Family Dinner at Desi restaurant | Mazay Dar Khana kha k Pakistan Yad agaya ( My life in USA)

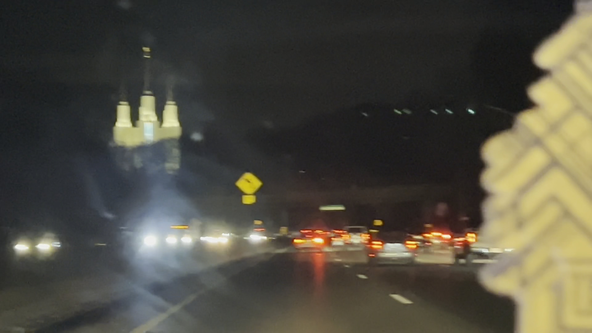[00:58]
ऑलमोस्ट 1 आवर की ड्राइव है, ऑलमोस्ट पहुंचने वाले हैं।
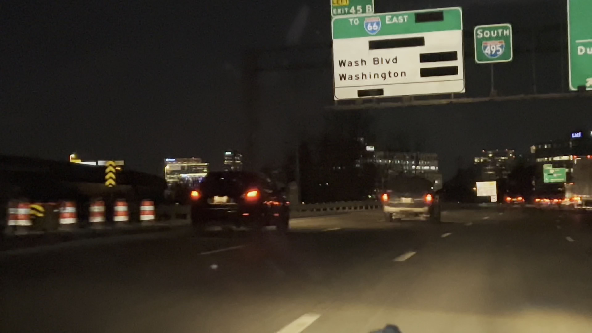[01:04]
चलें जी, ये वर्जीनिया पहुंच गए हैं हम, ऑलमोस्ट देयर। ये देखें, यहाँ पे बत्तियाँ छत्तियाँ, मैंने कहा दिखा दूँगा आप लोगों को थोड़ी बहुत।